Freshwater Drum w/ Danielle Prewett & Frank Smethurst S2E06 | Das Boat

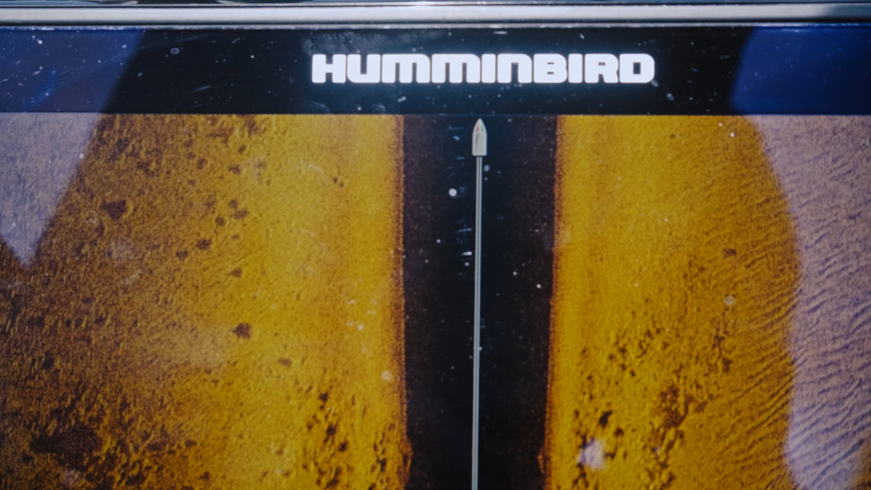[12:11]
Seeing some fish on that thing, Danielle? Possibly one. Some folks assume that trolling live bait is mindless.